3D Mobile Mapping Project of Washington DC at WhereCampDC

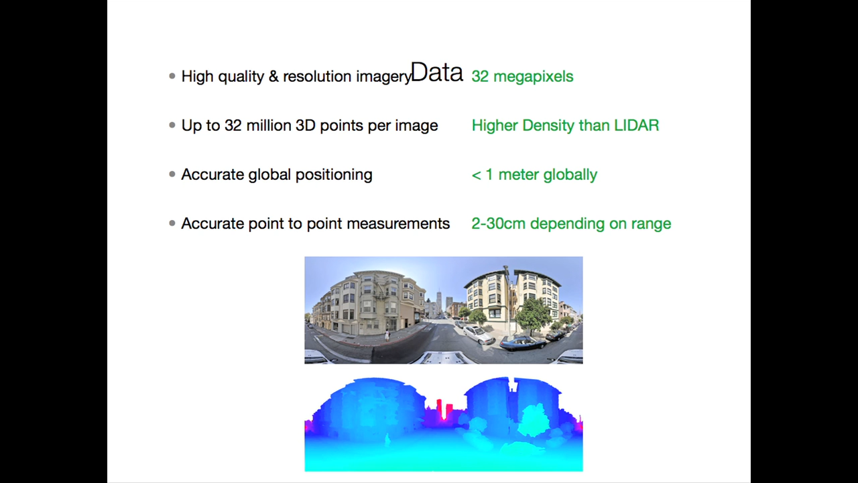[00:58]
And you can do some interesting things with it. The equipment can be mounted on a vehicle. It can be mounted on a tricycle contraption.
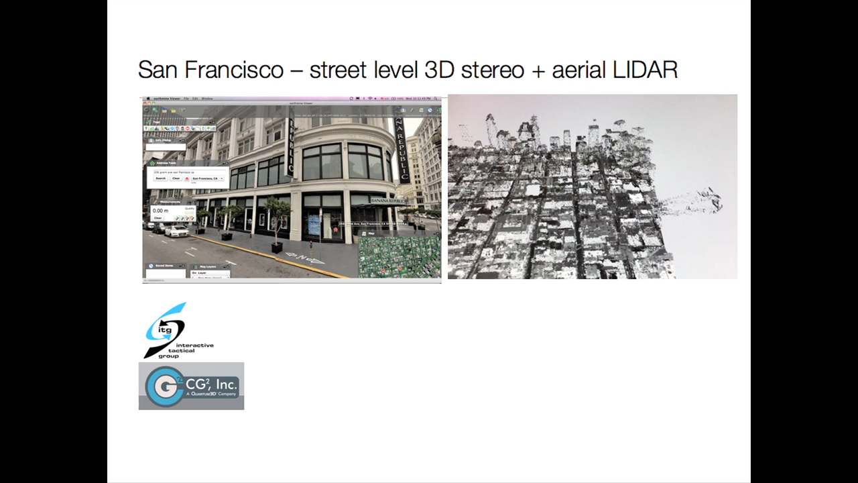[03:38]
We combine them together with software from our partners, CG2,